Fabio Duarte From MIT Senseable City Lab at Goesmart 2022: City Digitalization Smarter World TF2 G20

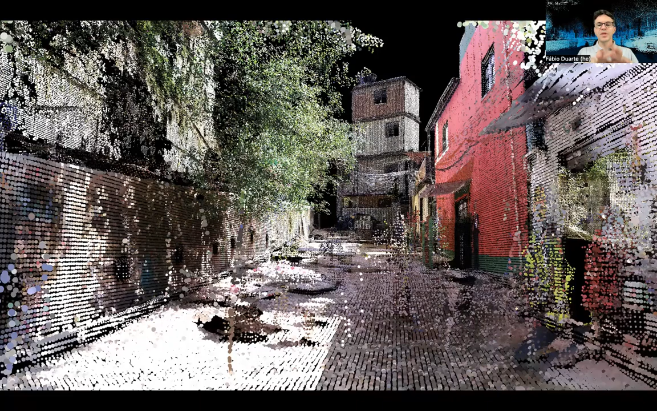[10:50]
It's a very rich, but very difficult data to work with. But let's see what we decide to do in Brazil.
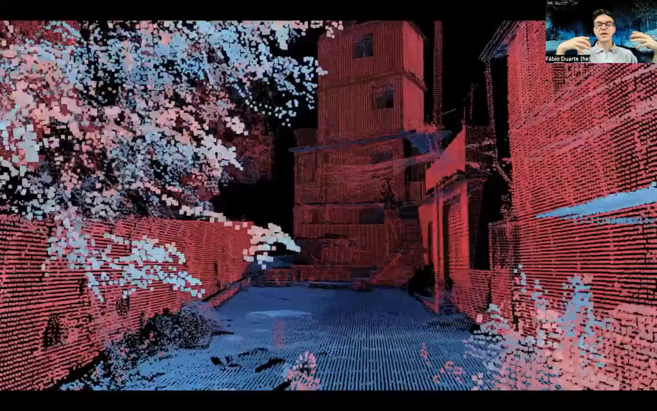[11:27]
So how can we use LIDAR, this laser scanning, to understand this complex environment?